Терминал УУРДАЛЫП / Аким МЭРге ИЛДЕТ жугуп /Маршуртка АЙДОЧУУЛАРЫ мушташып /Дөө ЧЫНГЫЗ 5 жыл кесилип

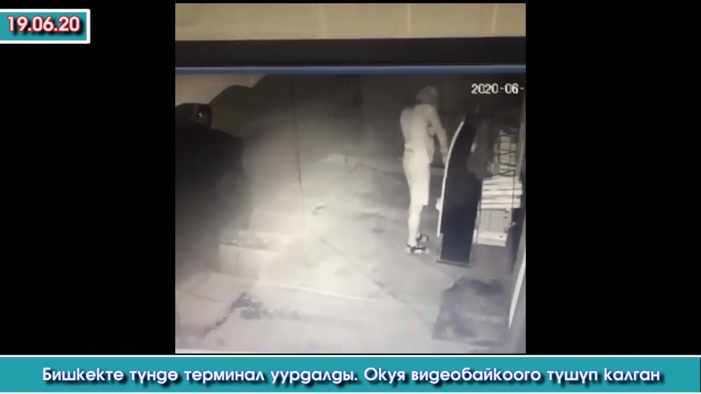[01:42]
Бишкектин Кызыл Аскер районунда терминал уурдалды. Кылмыштын окуясы видео байкоого түшүп калган. Беспредел КЖ Instagram баракчасына жайланган видеодогу факты 19 июнь күнү түнкү саат 3-4 чамасында болгон. Эки эркек келип терминалды көтөрүп кетишкен. Анын ичинде канча акча каражаты бар экени белгисиз. Видеонун авторунун айтымында ал милицияга арыз жаза элек. Булак элдик медиа. Бишкекте маршрутканын айдоочулары мушташты.